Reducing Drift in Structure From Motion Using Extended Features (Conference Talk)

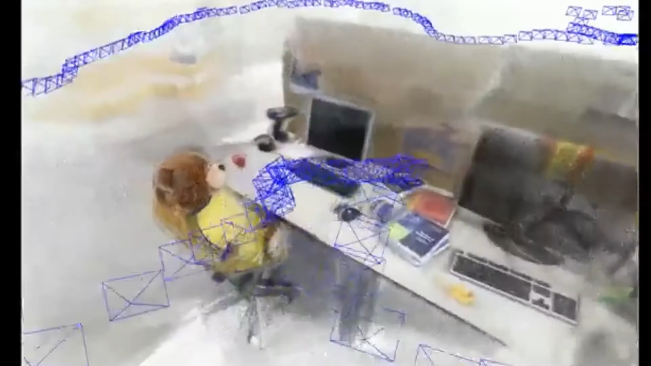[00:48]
But there are still some failure cases, and one of them is drift.
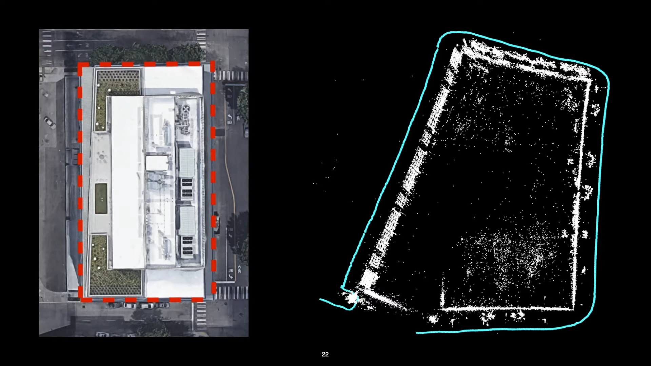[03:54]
it's nearly impossible to get a good drift-free reconstruction without changing your camera setup. And the reason for this is that some of these sequences have fewer connections, or fewer pairwise estimates for each frame.
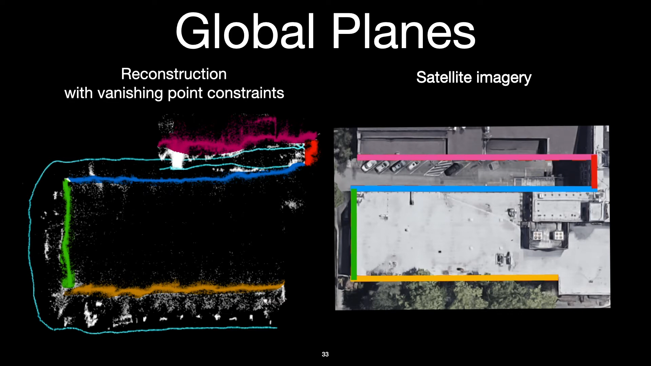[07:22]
For each frame in the video, we can identify points which belong to global planes in the scene, and use these to constrain the position of the reconstructed camera, resulting in a significantly more accurate reconstruction. So let me show an illustrated example.